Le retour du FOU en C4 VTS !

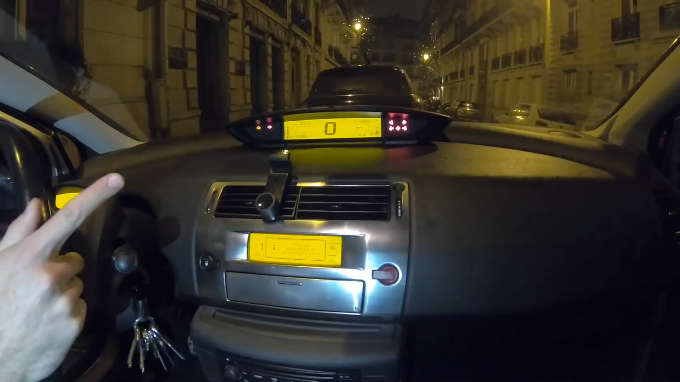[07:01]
Bah après, t'as du mal à revenir. À regarder un compteur, ça, quand j'ai pris l'Infiniti, juste regarder un compteur, ça m'emmerdait. Parce j'ai compris. Que tu fais ton focus, toi tu regardes au loin, t'as le compteur devant les yeux, et avec les régulations maintenant. T'as remarqué que le fond de couleur est le même partout. Ouais. Et c'est harmonieux.
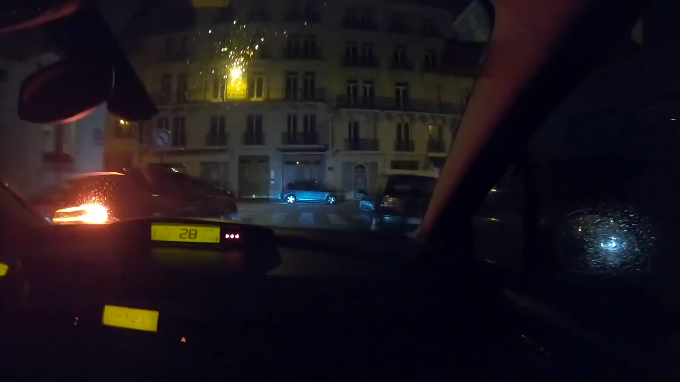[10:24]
Faut que je trouve une façon parce que le compteur est là, ça va être un peu dur pour moi. Là, c'est à droite. Hein. Commence pas à reprendre des sens interdits parce que je sais que tu aimes bien. Je sais que tu aimes bien prendre des sens interdits, mais bon. Fait rire, faut, je suis désolé, mais à chaque fois.